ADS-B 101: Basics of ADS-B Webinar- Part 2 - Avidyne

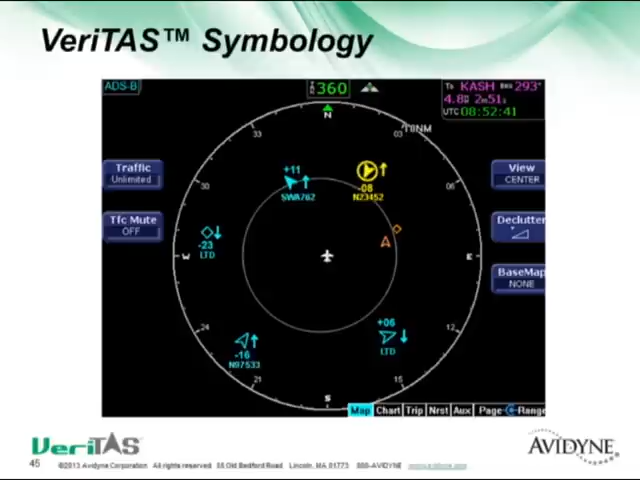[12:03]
There's a Southwest flight 762. If you hear him talking to that guy on the radio, you know exactly which guy it is. He's moving up and away from you. He's 1,100 feet above you. Here's a guy that's 800 feet below you, but he's climbing at the yellow target here. So you can see, you can know an awful lot more about the, about the targets just by what you see on the screen here.